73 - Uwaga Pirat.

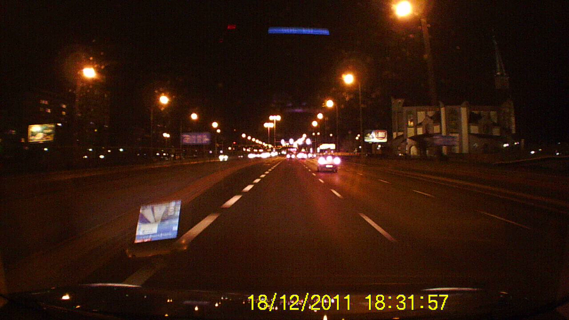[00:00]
coś tarakuna. Patrz, co robi. Kurde, na linii ciągłej, jak oszyło. O, i patrz co robi, i patrz co robi. No nienormalnie jakiś. Oszoło. To była ulica pewnie była ulica pusta. I poszedł ten burza, to jest oszyło. No, patrz.